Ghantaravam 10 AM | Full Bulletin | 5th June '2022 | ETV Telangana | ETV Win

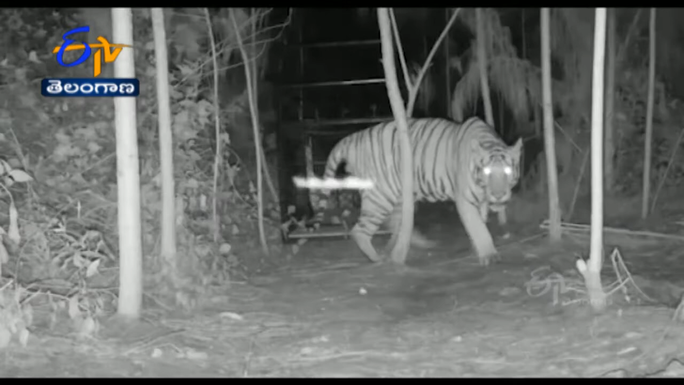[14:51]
తాజాగా పొదురుపాక వద్ద పులి సంచరించిన దృశ్యాలు సీసీ కెమెరాలో నిక్షిప్తమయ్యాయి. పులిని బంధించడానికి ఏపీ అటవీశాఖ అధికారులు తీవ్రంగా శ్రమిస్తున్నారు.